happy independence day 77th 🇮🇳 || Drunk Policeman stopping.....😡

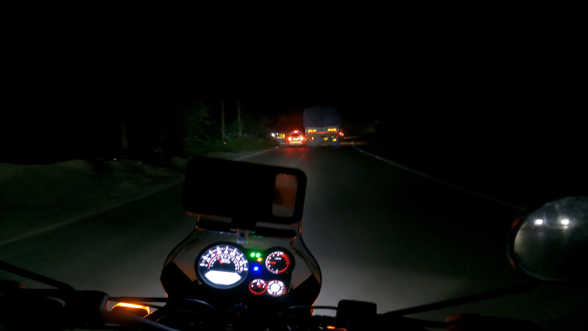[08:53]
नंबर तो पता चल ही गया होगा गाइस, तो अभी इसको क्या करना है केस देना है साला माताल साला, निकल इधर से निकल इधर से निकल इधर से निकल,
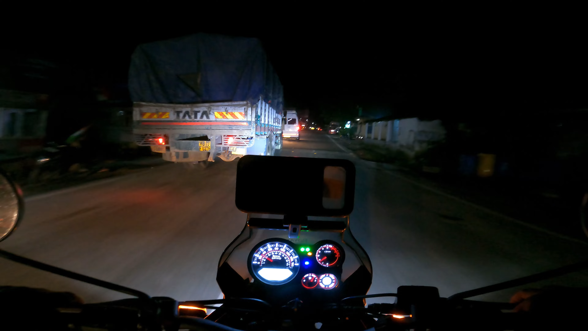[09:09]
अरे वाह हेलमेट लगा बन, ओ बाय बाय हेलमेट लगा हेलमेट,